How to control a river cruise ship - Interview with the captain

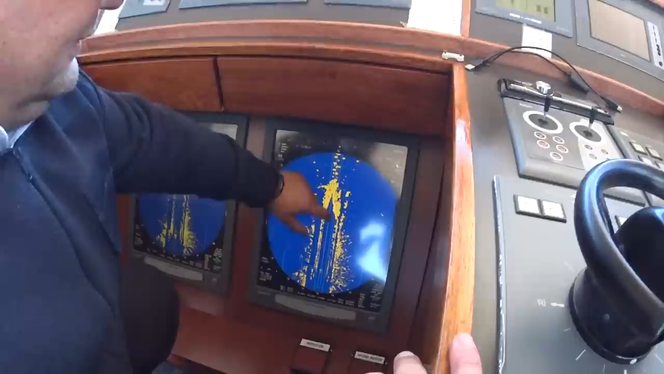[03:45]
is the shore this is the bank this position this is our ship I say yeah and this is the lock so that's solid that's
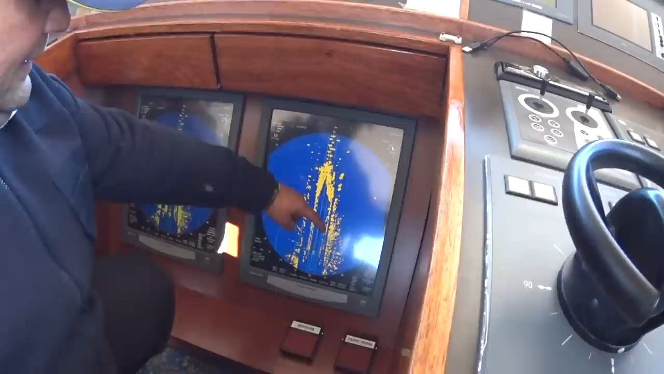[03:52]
why it's yellow yeah yeah yeah this is this is the bank this is the one
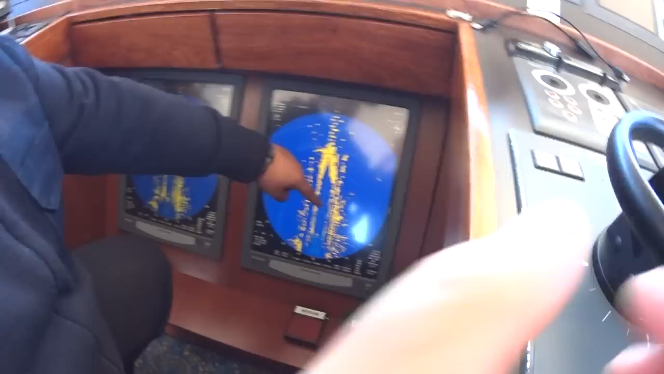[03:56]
one bank is right that and left side you can say the